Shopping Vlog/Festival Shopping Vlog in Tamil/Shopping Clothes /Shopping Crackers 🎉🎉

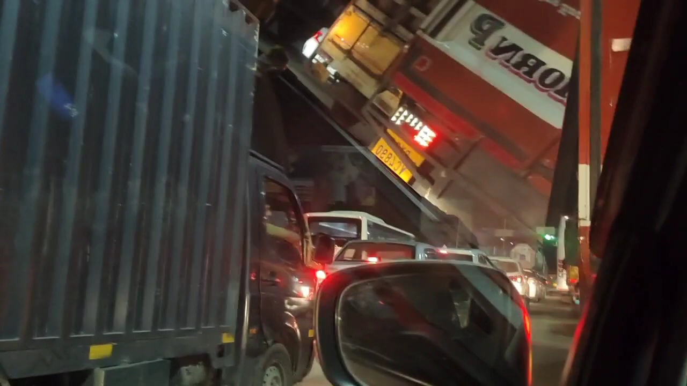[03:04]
ஆனா இன்னும் ஒரு வாரம் இருக்கும் போதே டோல் எல்லாம் வந்து ரொம்பவே பிஸியா இருக்கு.